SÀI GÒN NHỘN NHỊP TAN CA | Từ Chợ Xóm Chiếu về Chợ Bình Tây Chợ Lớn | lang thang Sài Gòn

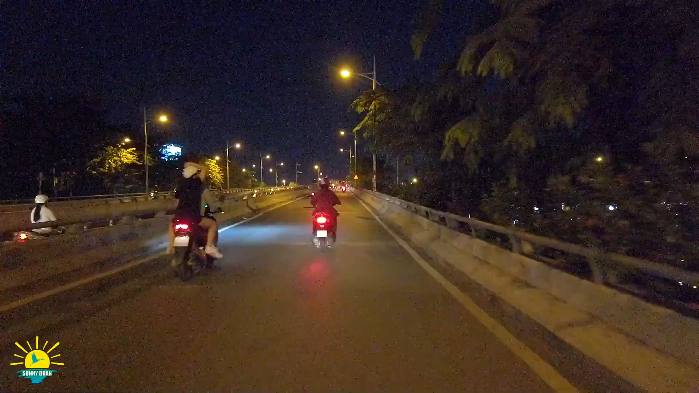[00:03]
Mẹ bên trái chúng ta thấy một cây cầu móng đi lăn bánh lên cây cầu Nguyễn Văn Cừ, một cây cầu mới từ khi chợ Năng Si giải tỏa cũng chính vì cây cầu này.
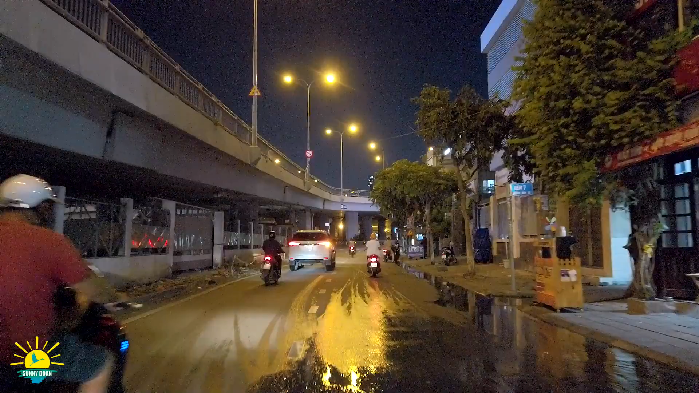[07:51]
Ngày xưa thì con đường Bến Vân Đồn này thì nó có những cái dãy nhà sàn Men theo cái dòng trên bến ngé Tàu Hủ Nhưng mà ngày hôm nay thì con đường này là bến Vân Đồn là con đường viếp nhất Một lát thì anh chị sẽ thấy
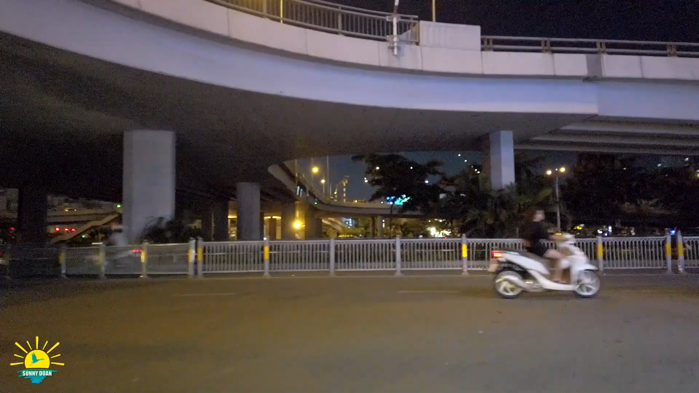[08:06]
cụ tể hơn Nó có một cái rào trắng rồi
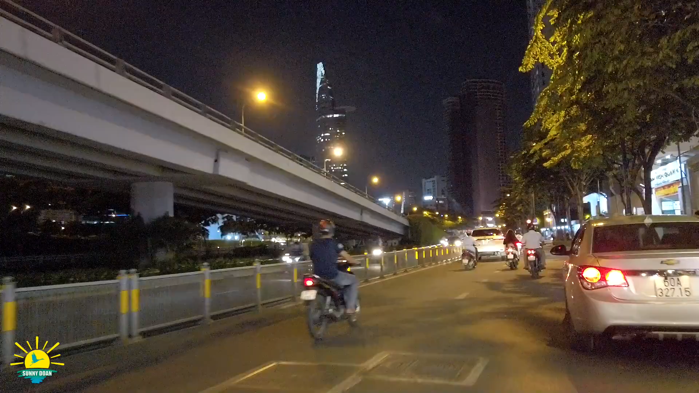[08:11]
Rào trắng rồi mình không có thể đi qua được Cái hướng này thì mình về con đường Trịnh Minh Thế nha anh chị Về cầu Khánh Hội, cầu Quay Khánh Hội Bên tây trái thì anh chị thấy những cái building Những cái tòa nhà cao tầng
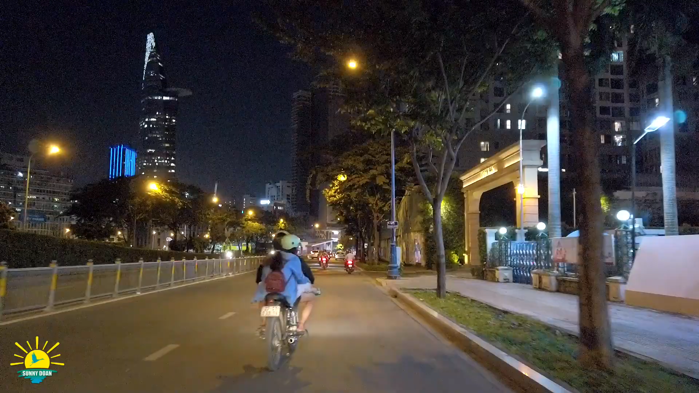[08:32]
Hướng về ngay chỗ con đường Nguyễn Huệ, phố đi bộ Nguyễn Huệ Và mấy bên dưới trái chúng ta sẽ thấy một cây cầu móng Rất là lâu năm của Sài Gòn xưa và nay Được xây dựng vào Khánh Thành năm 1894 Buổi tối cầu móng nó dạ đèn rất là đẹp Nhưng mà buổi tối thì đi phải có một cái nhớp bạn Chứ đi một mình hơn á Đi
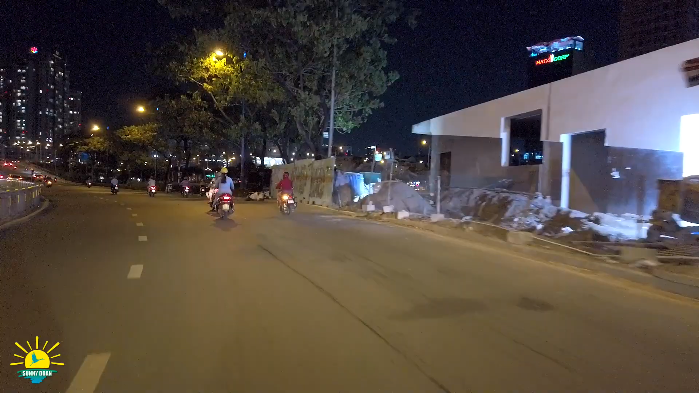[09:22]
Bến Vân Đồn thì nó có một cái địa điểm Đó là cầu Dưa Và máy bên phải thì nó có con đường dẫn lên cầu Km để về quận nhất Đó, anh chị thấy không? Xa xa là những cái chung cư cao cấp Quán phòng cho thuê Con đường Bến Vân Đồn là một con đường viếp nhất mà Ở quận 4
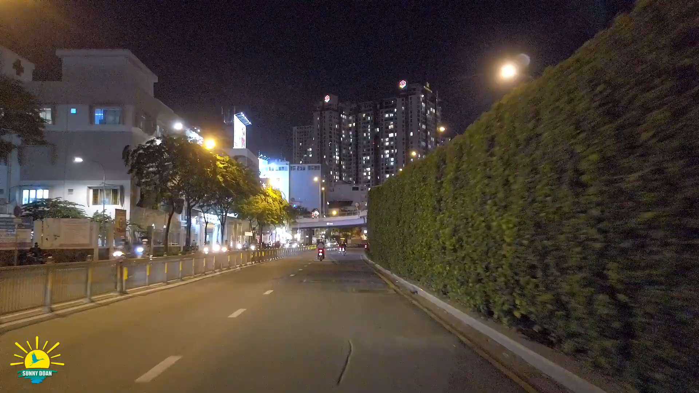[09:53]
Quận 4 thì nó bao bọc bởi những cái dòng kênh như là kênh Tẻ, kênh Tàu Hủ Dòng sông Sài Gòn Với những con đường như là Bến Vân Đồn, Trịnh Minh Thế và Tôn Thức Thuyết Nếu mà Sunny không chia sẻ, không nói nhiều như thế thì anh chị cũng rất là khó Trời,
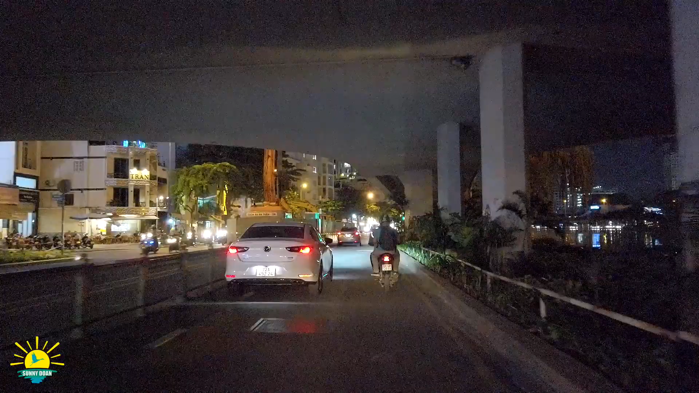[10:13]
cái thằng này sao nó làm video mà nó cứ nó đi không, nó không biết là nói ở đâu ở đâu Nên chính vậy mình phải chia sẻ anh chị Máy trái là con đường Cánh Hội Ngày xưa con đường Cánh Hội Nó là một con đường đứt đỏ thôi Nhưng mà ngày hôm nay nó thuộc là cái nhánh Cũng là nhánh chính Bắt từ quận 4 qua quận 7 Thông qua cầu Kênh Tẻ Cầu Kênh Tẻ là cầu mới sau này
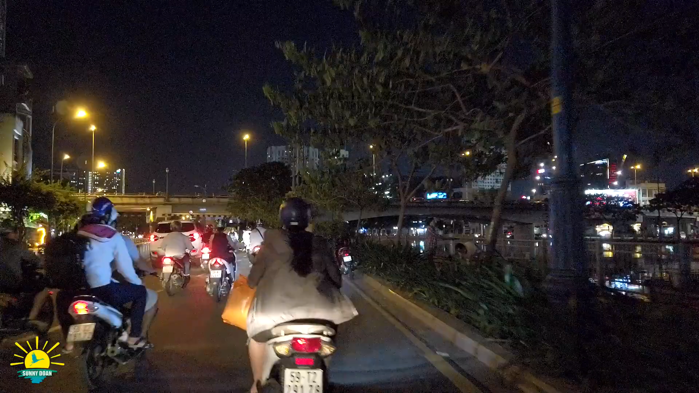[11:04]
cái dòng trồng kinh kìa Bên kia Hướng bên kia dòng kinh đó là
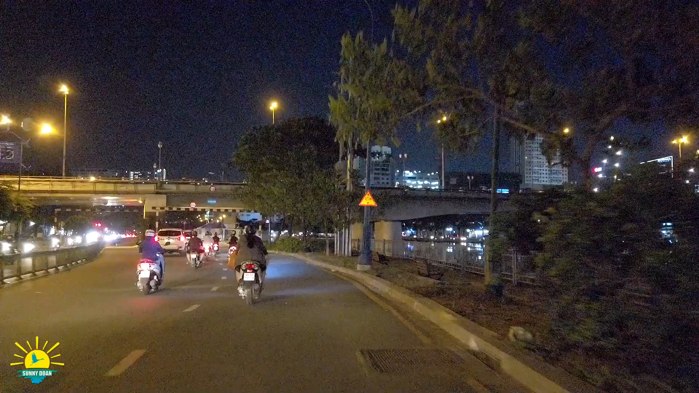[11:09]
con đường Võ Văn Kiệt Ngày xưa nó là Bến Chương Dương Bến Chương Dương, Bến Hàm Tử, Bến Lê Quang Liêm Chợ Năng Si là nó ngăn cách giữa Bến Chương Dương là Bến Hàm Tử Cầu với Đức Ngay chỗ
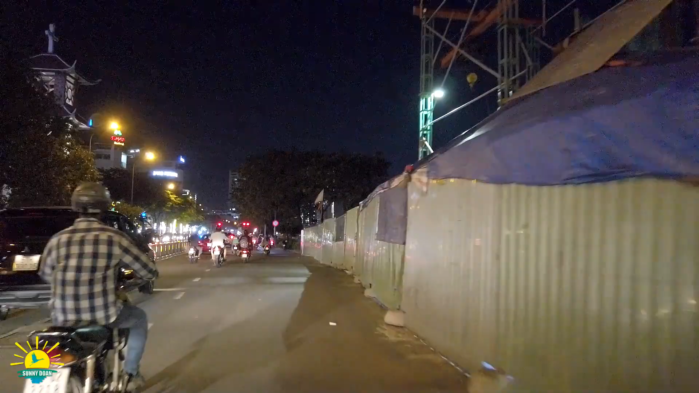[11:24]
Kênh hàng bàn bầu cầu Ba Cảng Là ngăn cách giữa Bến Hàm Tử Lại Bến Lê Quang Liêm Những cái gì mà Sunny nghiên cứu tài liệu Thì Sunny muốn chia sẻ với anh chị và các bạn Đôi khi mà nói ý Bến Chương Dương, Lê Quang Liêm, Hàm Tử Để phân định chỗ nào
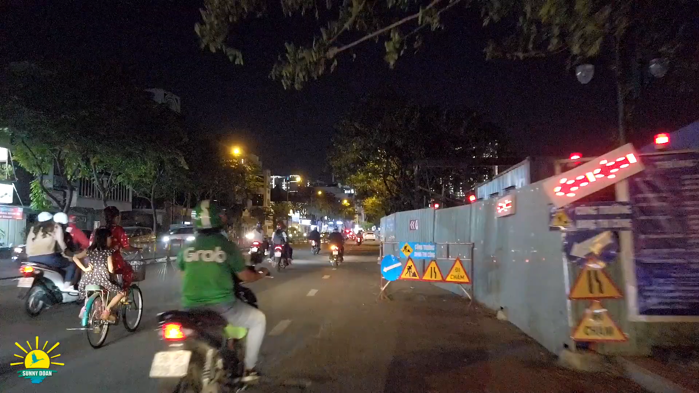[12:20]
Làm sao mà buôn bán không có khách Thì nó ế Mặt bằng thì Nó đâu có giảm theo nước sông lên đâu Và chúng ta sẽ đi qua cây cầu dừa anh vậy nha Cây cầu cây dừa Bên phải thì anh chị nhớ những hình ảnh Nếu mà anh chị ở bến Vân Đồn này lâu năm đó Thì đó là một cái dãy nhà sàn men theo cái dòng kênh Tàu Hủ Nhưng mà ngày hôm nay thì nó thay đổi hoàn toàn Đến có thể là chúng ta không bao giờ nhận ra
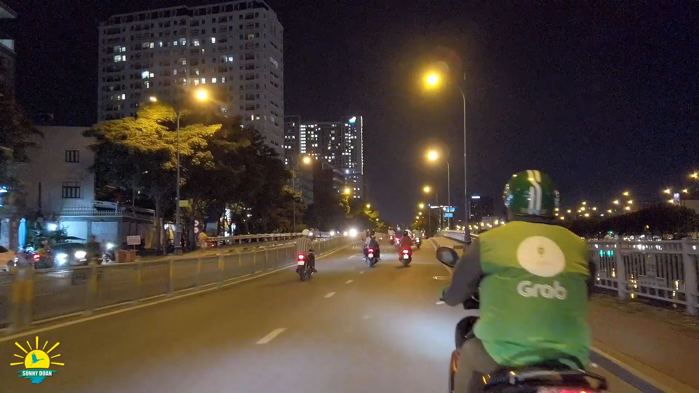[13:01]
Cây cầu dừa này thì một số anh chia sẻ Ngày xưa ở đây là một cái bến Những cái ghe tắp vào đây giao dừa Mua bán dừa
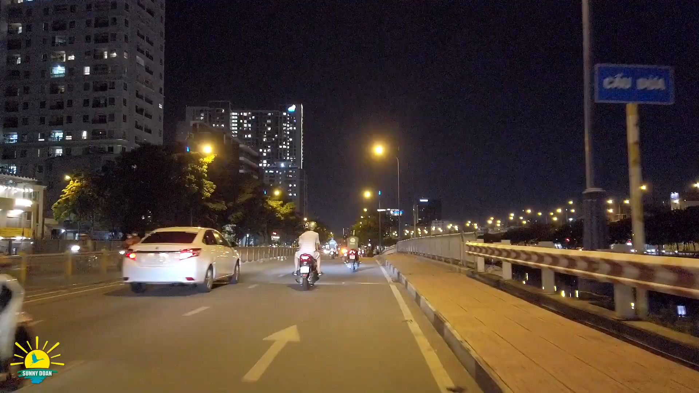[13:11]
Còn một số anh cũng chia sẻ Ngày xưa ở đây nguyên hàng dừa rất là đẹp Nên ta gọi là cây cầu dừa Khi mà tới con đường bến Vân Đồn này Cuối con đường đó Thì chúng ta sẽ có một cái cù lao Có tên là Nguyễn Kiệu Ngày hôm nay thì cù lao Nguyễn Kiệu Bị giải tỏa Nhưng một số người không có tiền Đền bù thấp quá Họ vẫn lưu trú lại ở đó Và nó là một cái shop nhà
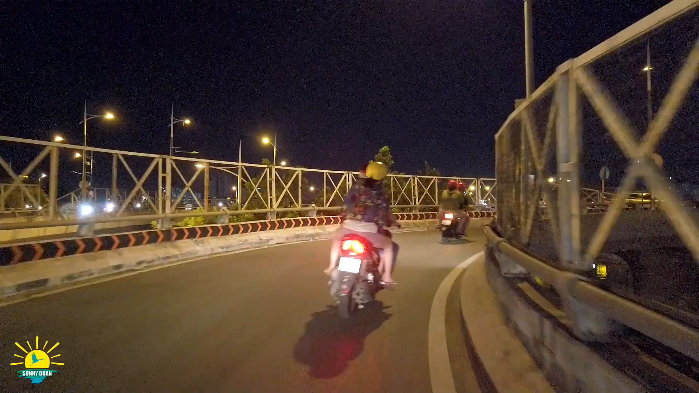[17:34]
Đó Cái hướng này chúng ta về chợ Năng Si Về con đường Trần Hân Đạo Và ở đây nếu mà bên phải anh chị để ý Nó có một con đường dẫn để xuống Đại
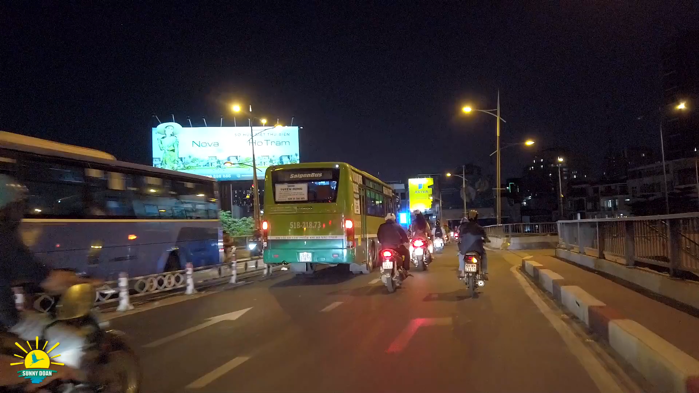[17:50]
lộ Võ Văn Kiệt Hướng bên phải là chúng ta về quận 1 nha anh chị ha Và Sini sẽ thả dốc Để tới cái nền chợ Năng Si năm xưa Một cái chợ rất là nhộn nhịp sung túc Mang tên tiếng Pháp Trên con đường Năng Si Con đường Năng Si Bốn giai đoạn Bốn thời kỳ Nó có bốn cái tên Năng Si Khải Định Cộng Hòa Và bây giờ là Nguyễn Nhan Cừ Với bốn
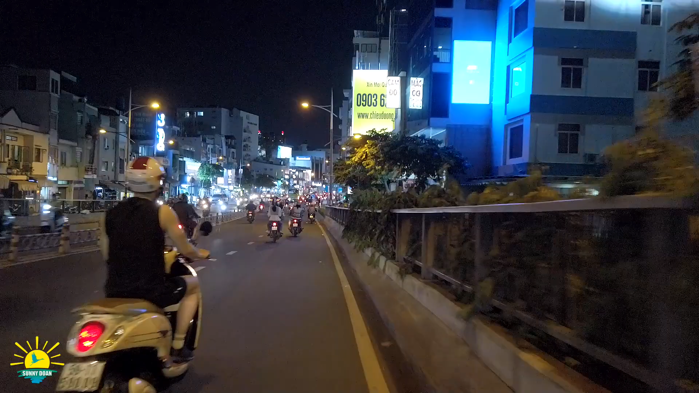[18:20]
Bốn cái thời kỳ Pháp Đệ nhất Việt Nam Cộng Hòa Đệ nhị Việt Nam Cộng Hòa Và ngày hôm nay Sini sẽ rẽ tay trái Để về con đường Trần Thân Đạo Sông sông Nguyễn Nhan Cừ Thì có cầu chữ Y Trên con đường Nguyễn Biểu Nếu đi thẳng Thì chúng ta sẽ về Trường Pê Túc Ký Băng qua con đường Thành Thái Nay là An Dương Vương
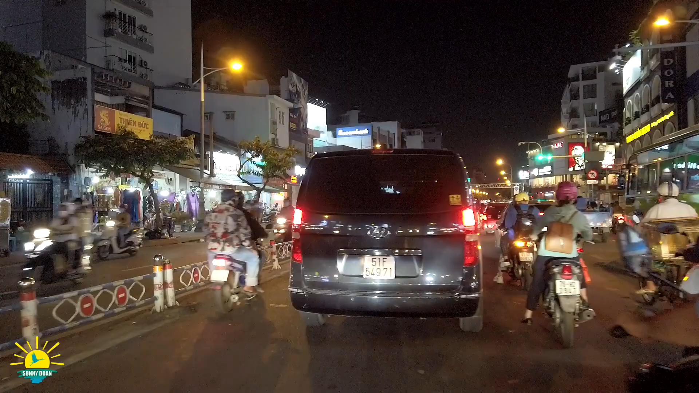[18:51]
Rồi chúng ta sẽ tới Con đường Pê Túc Ký Ngã Sáu Cộng Hòa Lý Tây Tổ Ngã Bảy Lý Tây Tổ Chợ Trùng Bò Vân vân và vân vân Đang chạy trên cái nền Chợ Năng Si Tên Nguyễn Thẻ Quẹo bên trái Anh chị ha Người Bắc thì dùng từ rẻ Người Nam từ quẹo